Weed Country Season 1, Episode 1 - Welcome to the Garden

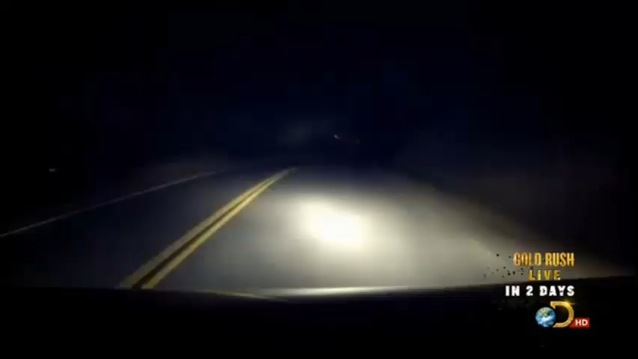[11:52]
So you can't be too careful about being ambushed. People have been killed in this county over marijuana. Comes a car. Two of them. Every set of headlights is a potential threat. First one's nothing.